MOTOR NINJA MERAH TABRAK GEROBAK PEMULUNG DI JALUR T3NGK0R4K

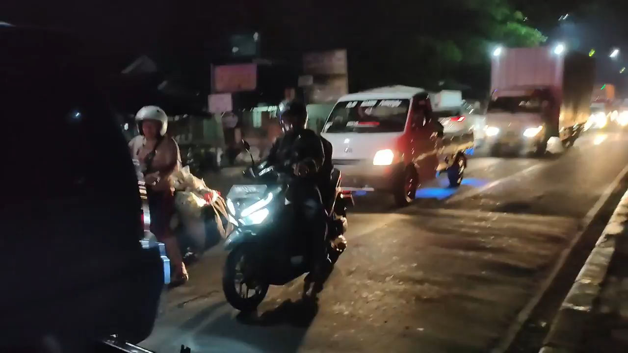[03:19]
Nah, nabrak di pengker di dia. Itu pelaknya di tempat toprek, adik. Meniru awak, aduh.